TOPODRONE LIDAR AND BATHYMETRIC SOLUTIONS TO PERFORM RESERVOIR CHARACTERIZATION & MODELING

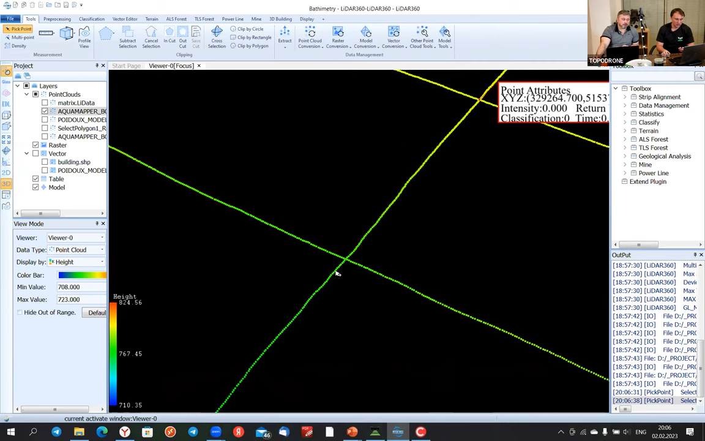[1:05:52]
So, This methodic is probably also required by our clients in Israel, yes? Yeah. Every time we need to do the control line.
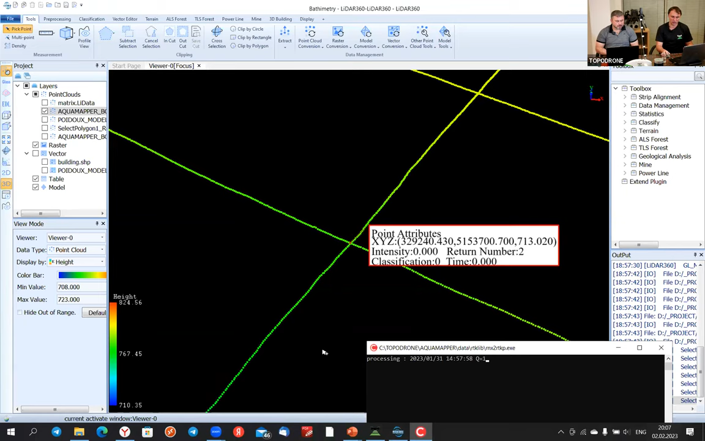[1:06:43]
So, and for all lines, we can evaluate the accuracy and we can check what we have.
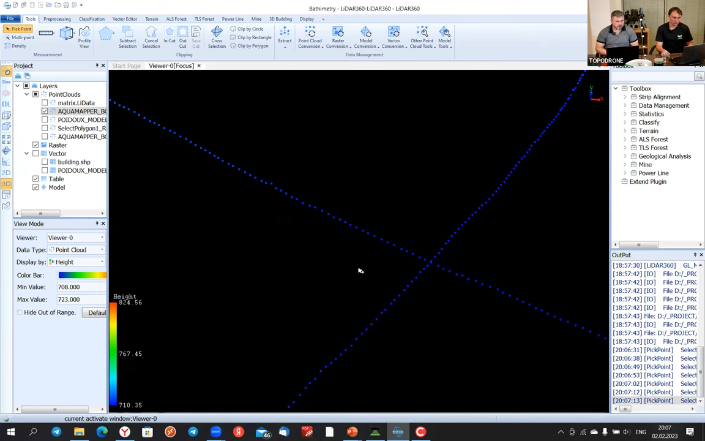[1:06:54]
I don't know, maybe this line as well.
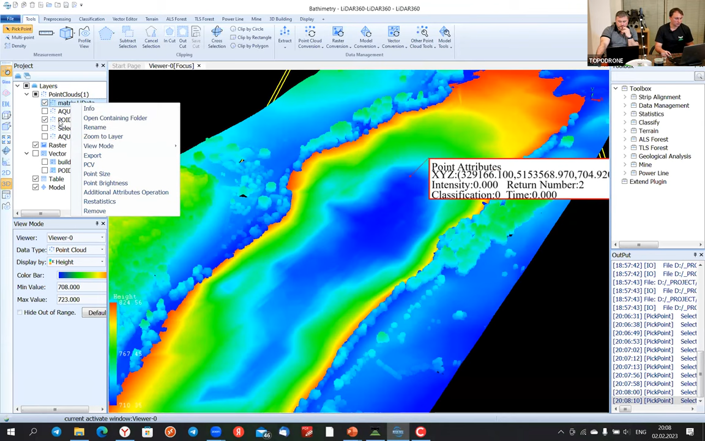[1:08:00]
to different objects. And we can keep just only terrain level, trees and buildings, or
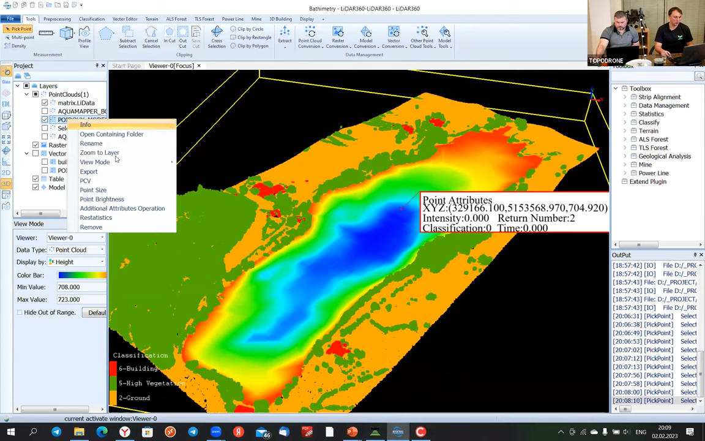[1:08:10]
we can exclude trees and buildings, just keep only terrain level. And this one, it's a terrain level.
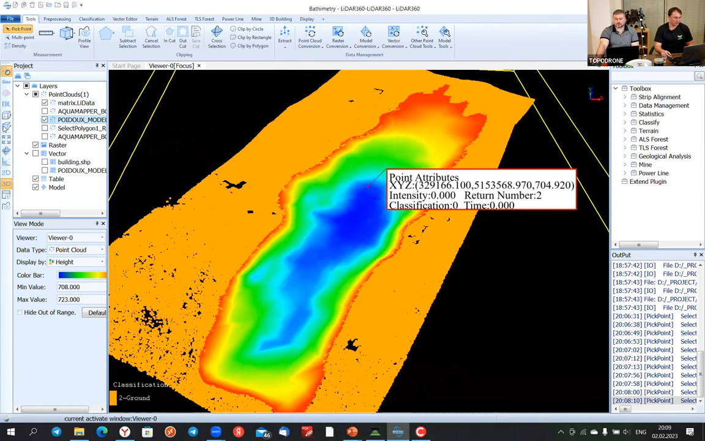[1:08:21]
And what else? It's a terrain level.
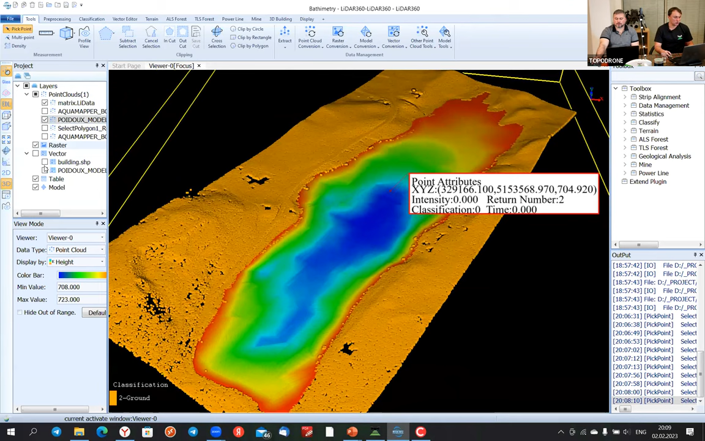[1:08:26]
And of course, we can create contour lines.
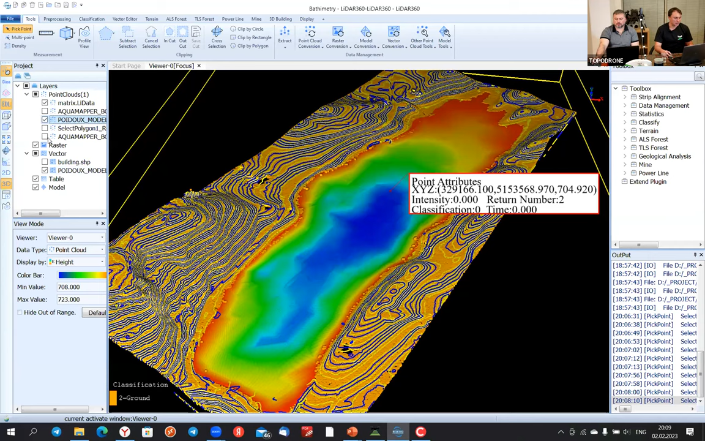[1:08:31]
We can create contour lines, or we are able to create a cross section of this area,
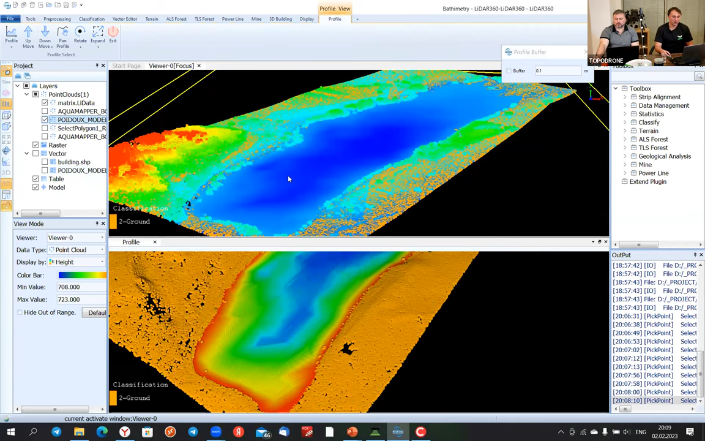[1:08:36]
including all objects and so on.
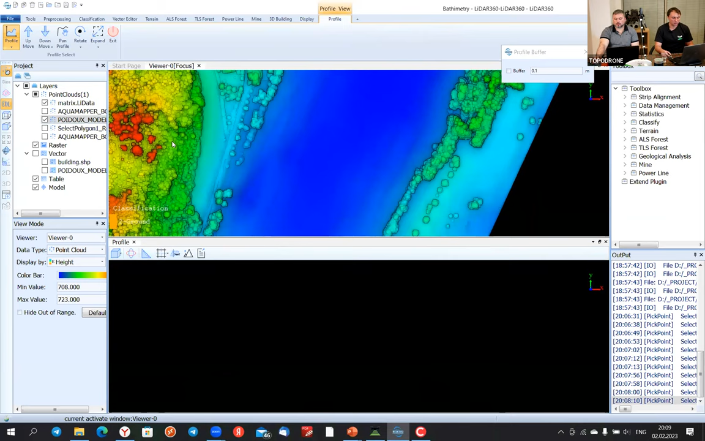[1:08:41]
So I will create a cross section right now. And you can see terrain and lake bed.